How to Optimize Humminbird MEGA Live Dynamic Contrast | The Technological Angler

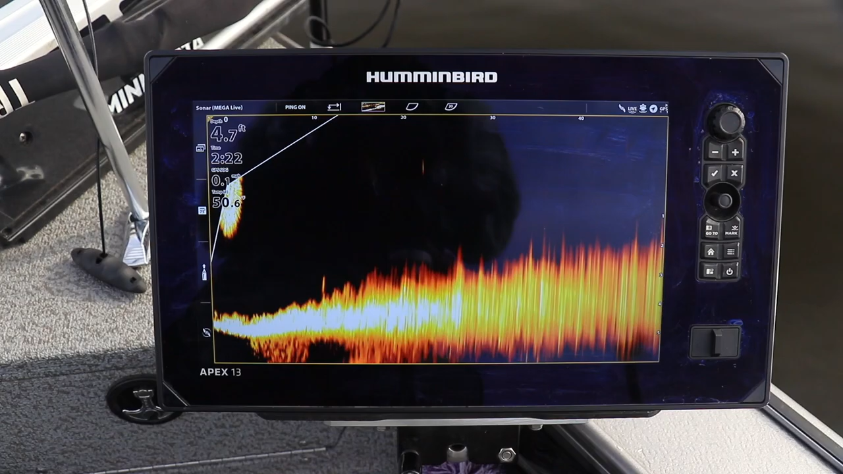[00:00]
On screen: depth 4.7 ft
Adjusting your Megalive Imaging Dynamic Contrast setting is a particularly useful way to clean up your display and to enhance lure tracking.
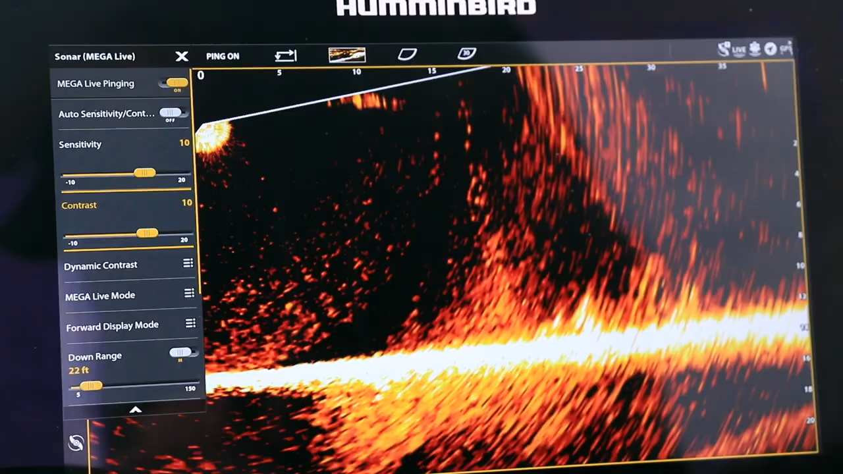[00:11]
It's always best to begin with Megalive Imaging Sensitivity and Contrast both set to 10, as well as a balanced dynamic contrast. Frequently, the display will already be reasonably clear and exhibit good lure tracking.
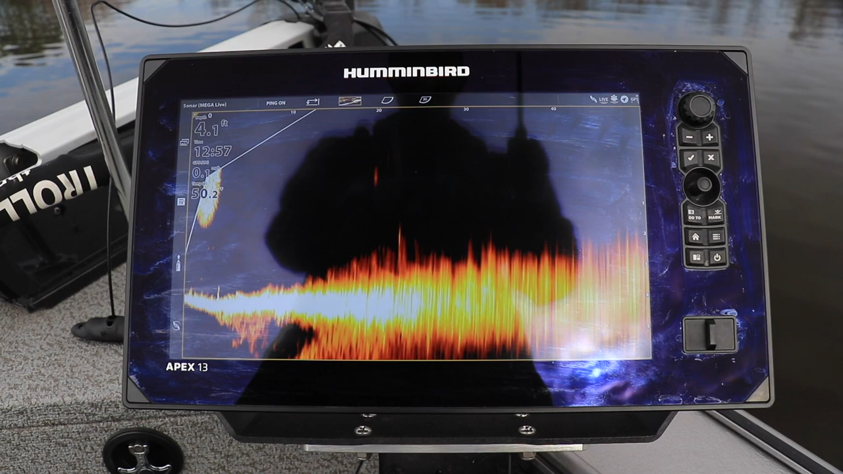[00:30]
If that's the case, you can simply increase Megalive Imaging Contrast to clean up any residual noise, or decrease Megalive Imaging Contrast to see your lure better.
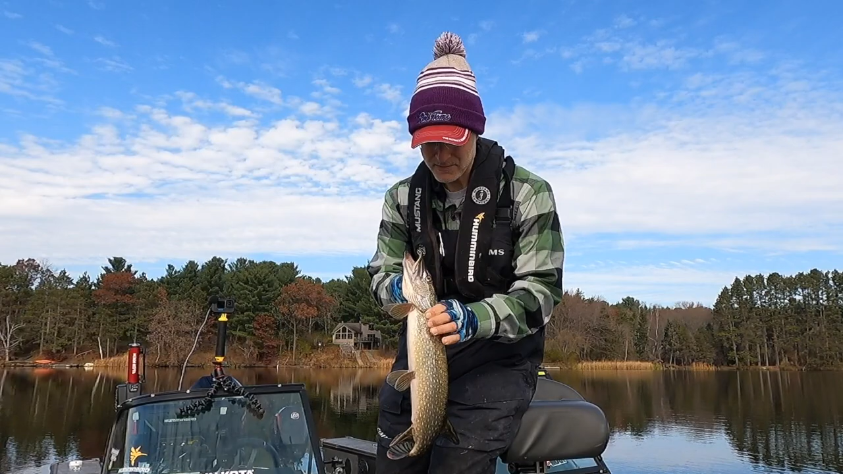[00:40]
In relatively shallow water, where extra noise can be an issue, change your Dynamic Contrast setting to High.
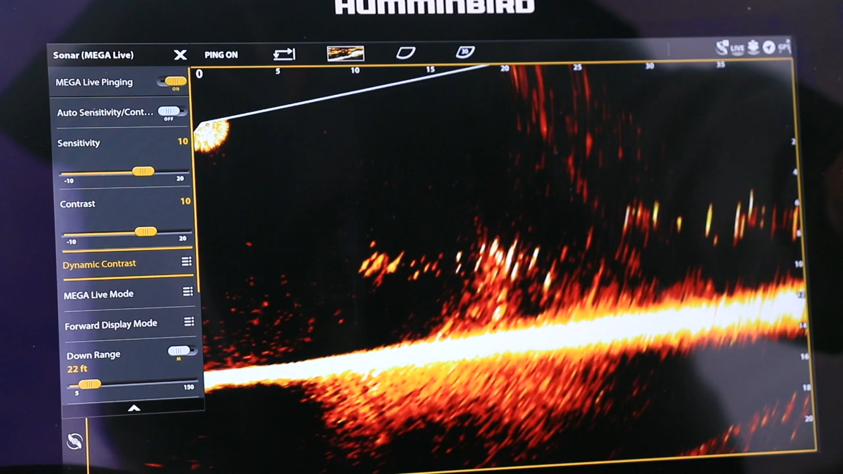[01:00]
This alone should clean up the display significantly, which you can further fine-tune by adjusting Megalive Imaging Contrast from its value of 10. In deep or clear water, or when trying to optimize lure tracking,
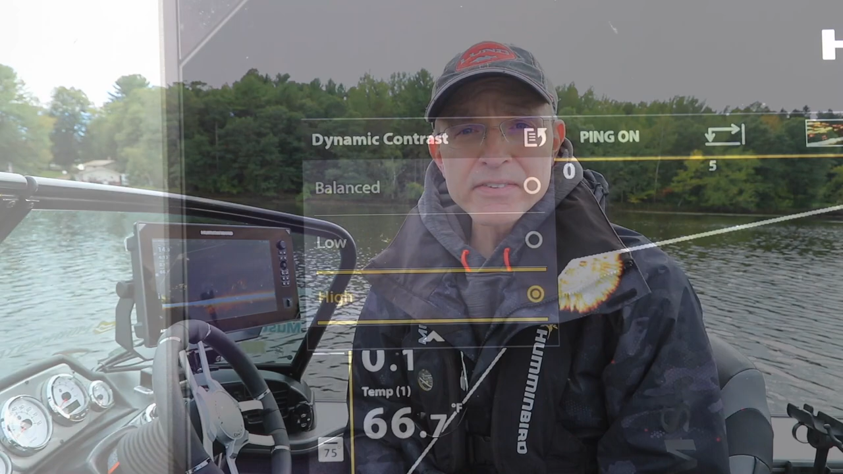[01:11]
set Dynamic Contrast to Low,
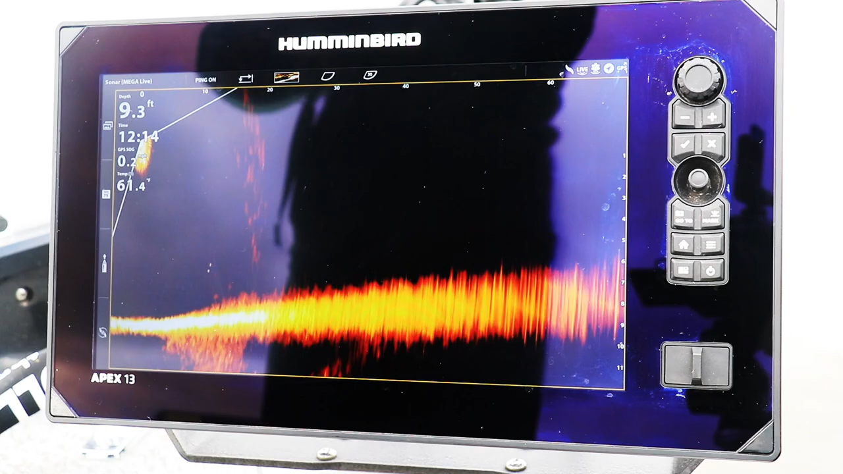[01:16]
On screen: depth 9.3 ft
and then reduce Megalive Imaging Contrast from its initial value of 10.
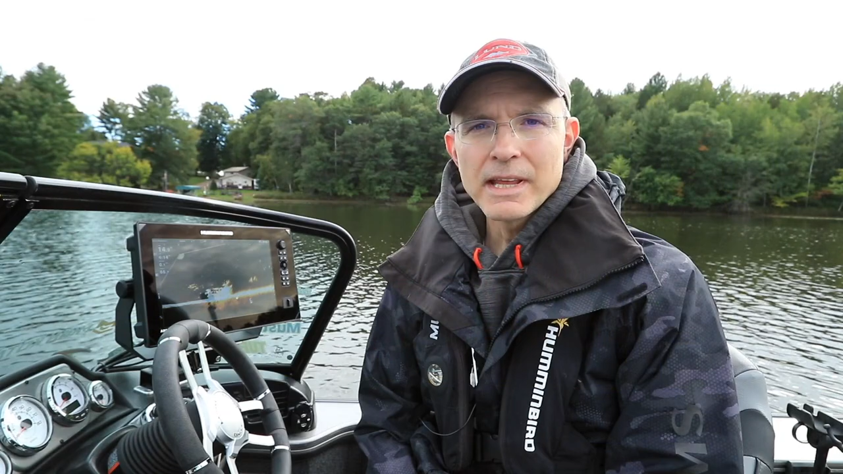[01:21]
If low dynamic contrast creates too much noise on the display,
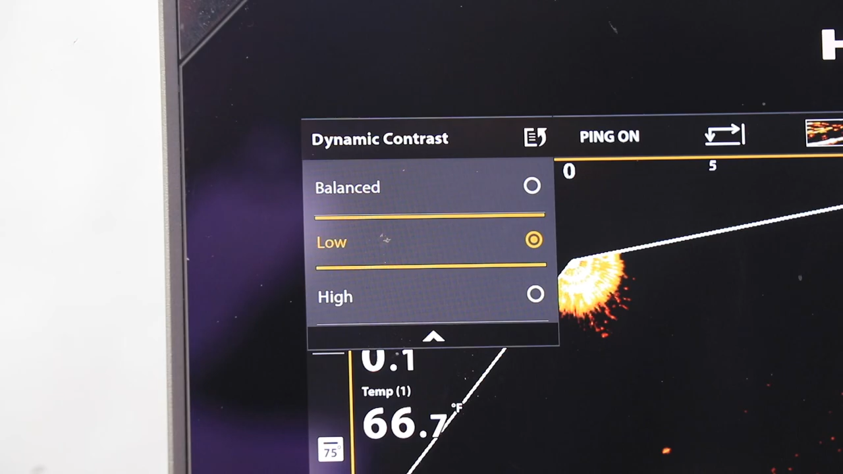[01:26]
change to a balanced dynamic contrast,
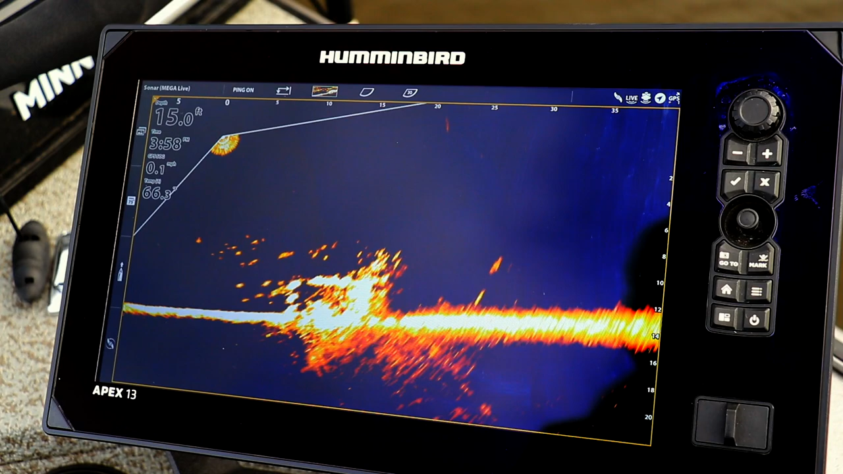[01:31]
On screen: depth 15.0 ft
reset your Megalive Imaging Sensitivity and Contrast to values of 10, and then restart your adjustment process. .